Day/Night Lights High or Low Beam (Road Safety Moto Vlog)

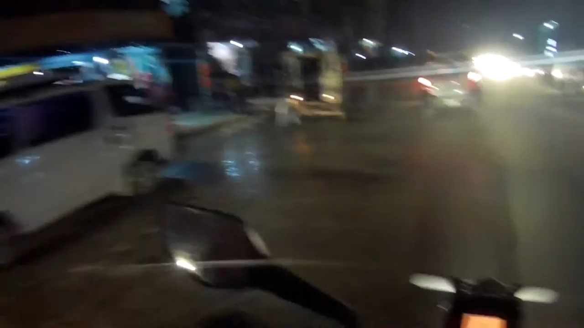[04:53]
प्रिभियस ब्लगमा पनि मेन्सन गरेको थिएँ अहिले यहाँको बाटो एकदमै खतम नै छ धुलो उडेर त्यस्तै
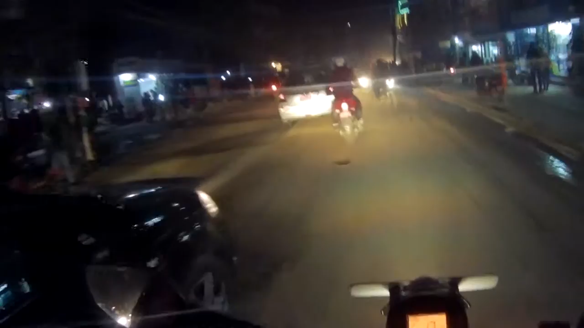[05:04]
ओहो केही पनि नदेखिने नयाँ लुगा लगायो भने त थोत्रो नै हुन्छ यहाँ